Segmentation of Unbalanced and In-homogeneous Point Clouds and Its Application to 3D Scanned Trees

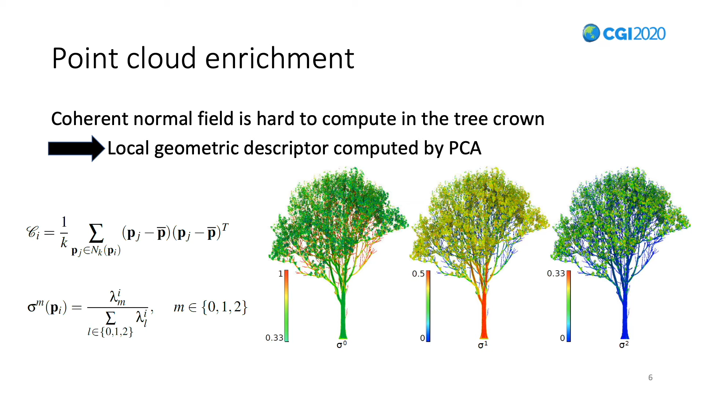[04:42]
from the leaves, which present a neighborhood distributed in three dimensions. The second step of our method is the transformation of the data so they can be used as input of our neural network.
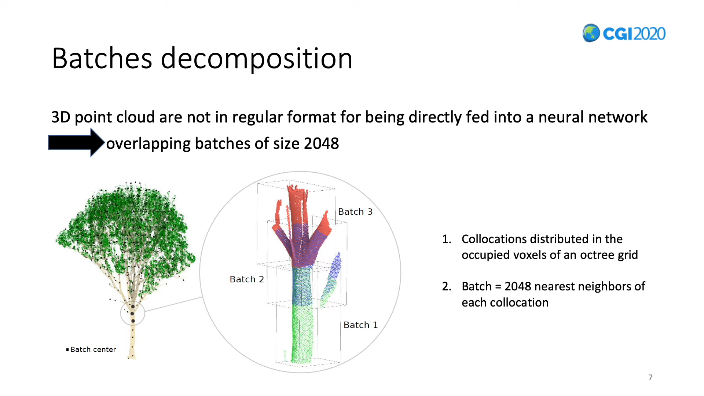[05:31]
Then we form each batch by considering the 2048 nearest neighbors of each collocation. We've usually described or known in the correct format to feed our deep neural network. This is the third step of our method.